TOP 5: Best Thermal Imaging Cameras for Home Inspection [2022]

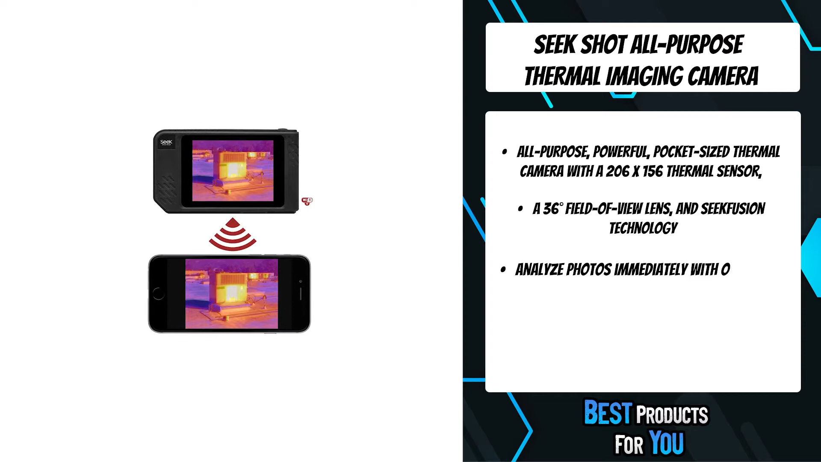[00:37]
the most advanced thermal imaging camera under one thousand dollars
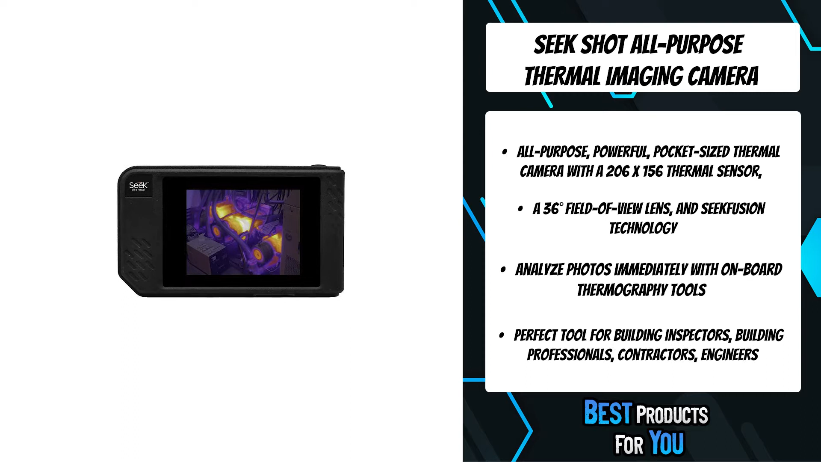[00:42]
new on-device analytics allow you to analyze photos and video and create time-saving reports on the spot
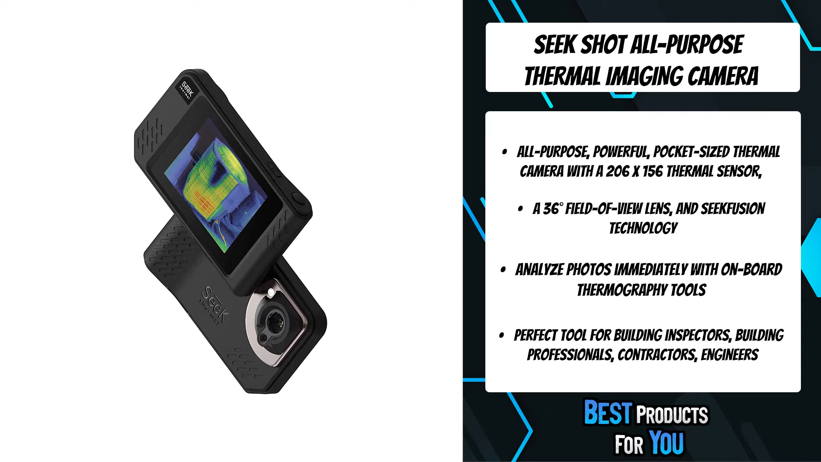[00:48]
seek fusion allows you to not only capture but also adjust the blend of visible and thermal images to reveal hidden problems built-in mountain live streaming over wi-fi to
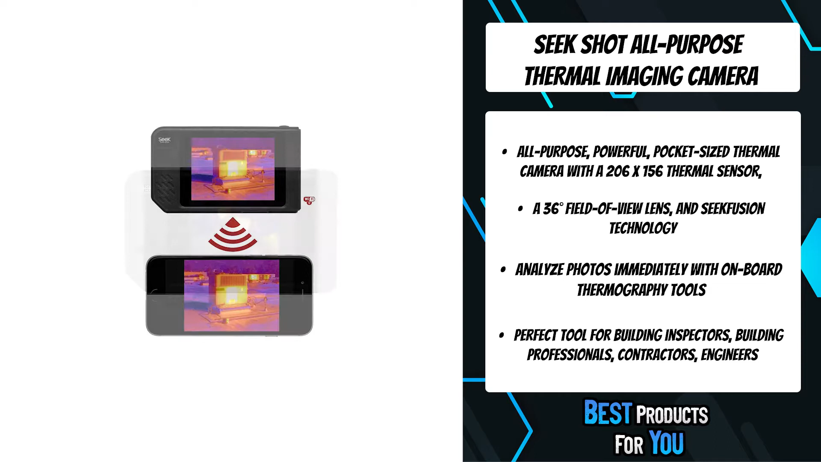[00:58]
any smartphone or tablet gives you the opportunity to tackle tougher jobs and problems in challenging environments the fourth product on the list is the bspire 220x 160ir infrared thermal imager camera
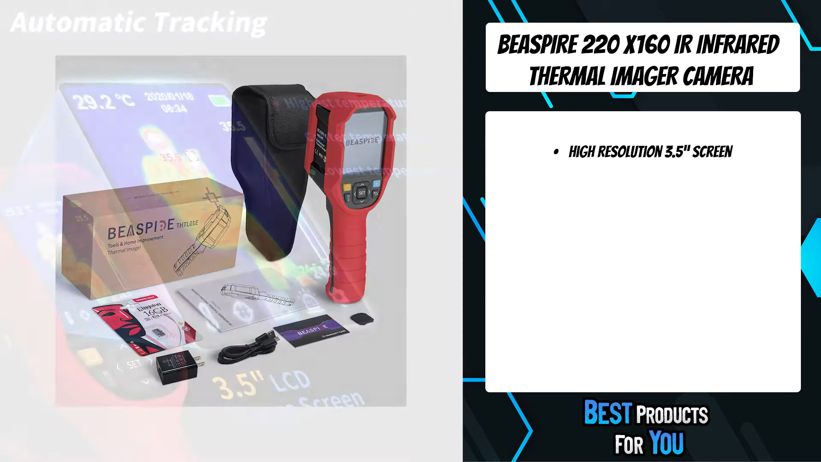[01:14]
our infrared camera combines a highly sensitive and accurate thermal sensor to help you faster capture thermal images without making direct contact
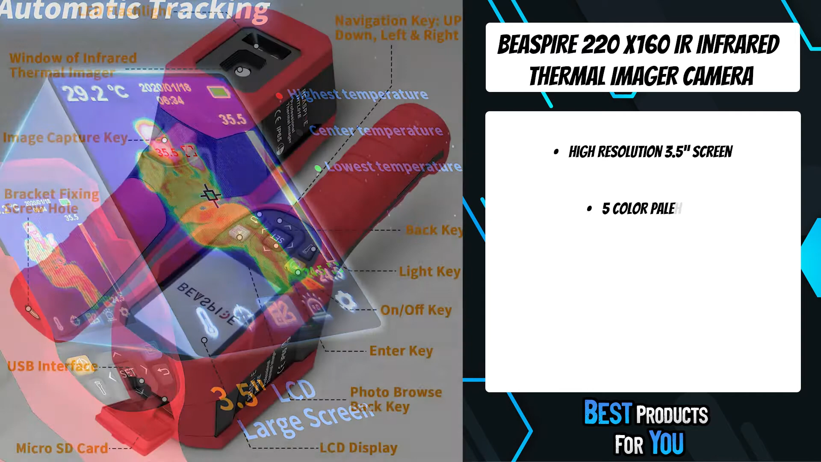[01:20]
with equipment and find problems in areas that might be overlooked 220x
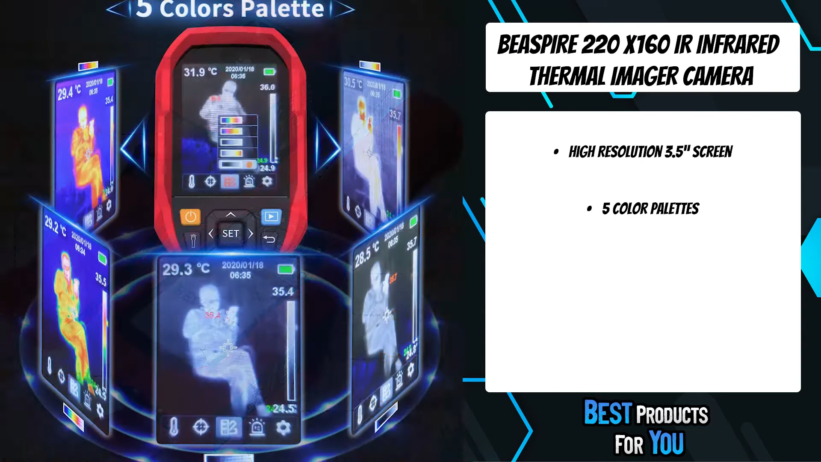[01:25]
160 high resolution and larger 3.5 screen provide clear
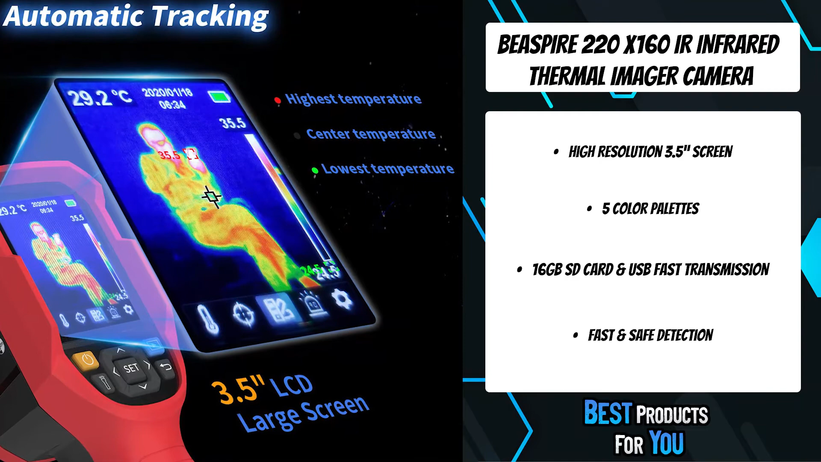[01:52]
On screen: spot 29.2°C
temperature auto tracking can quickly highlight the highest lowest and center point temperatures
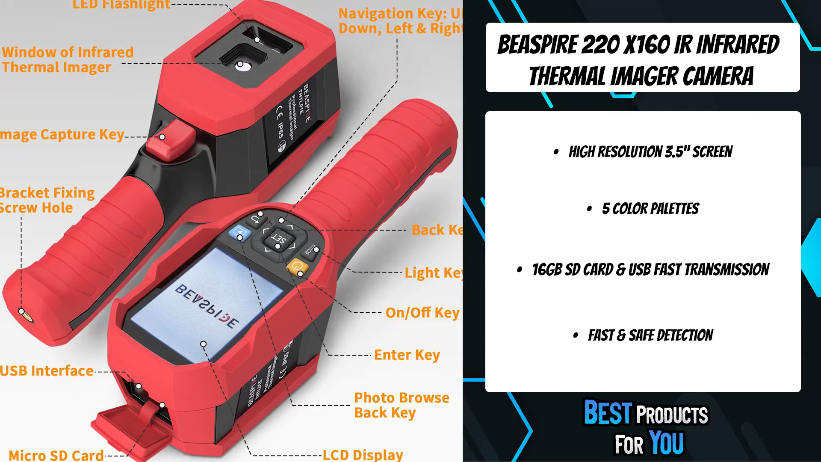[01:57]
we include a 16 gigabytes sd card with larger memory for you you
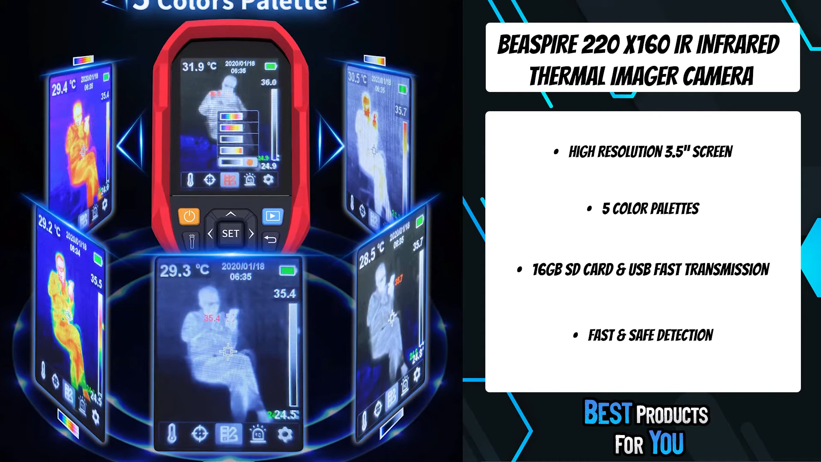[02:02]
can save infrared and digital images to the removable sd card or via usb connection to a laptop for convenient storage and use
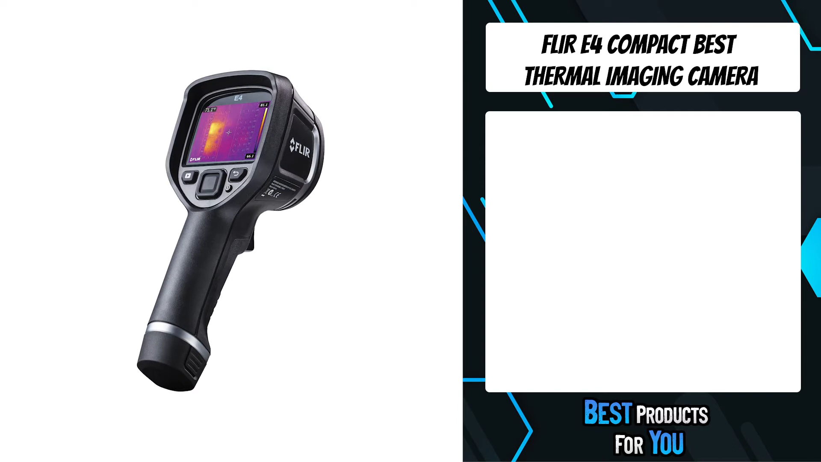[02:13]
the third product on the list is the flurry 4 compact best thermal imaging camera the flurry 4 is an entry-level thermal camera at an extremely affordable price that delivers on both thermal image quality and
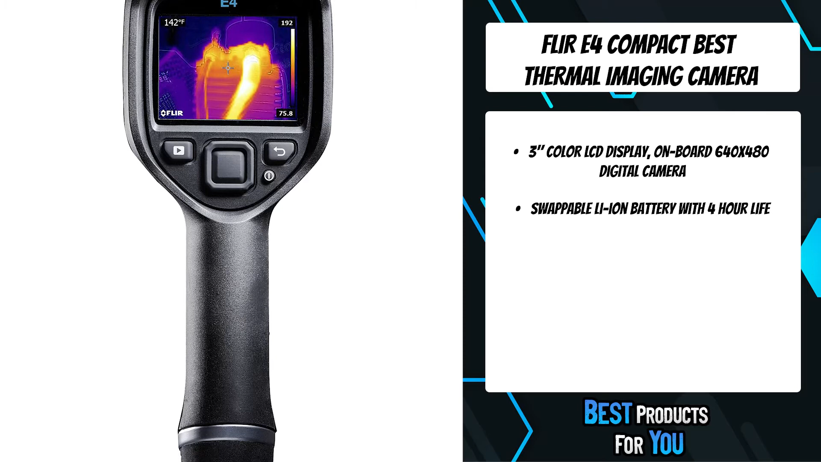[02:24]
features inefficiencies hide in plain sight complete audits and check for energy loss missing insulation air infiltration roofing and building defects requiring no prior thermal camera knowledge or experience the flurry 4 is
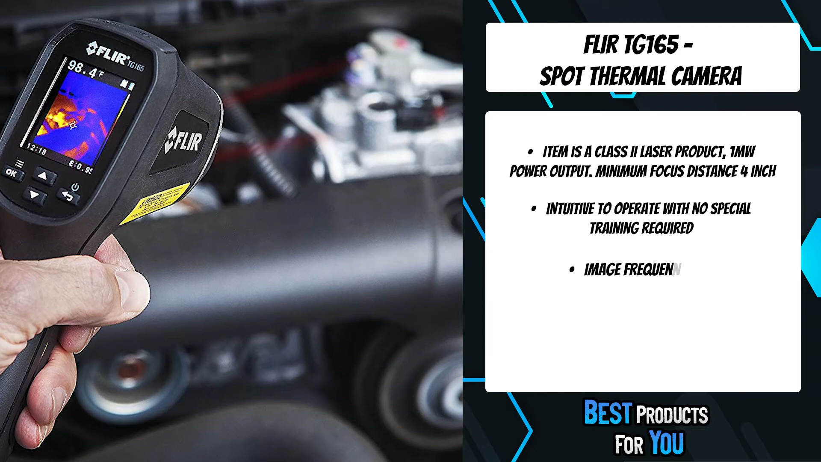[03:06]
On screen: spot 98.4°F
micro thermal sensor the tg-165 lets you see the heat so you know where to reliably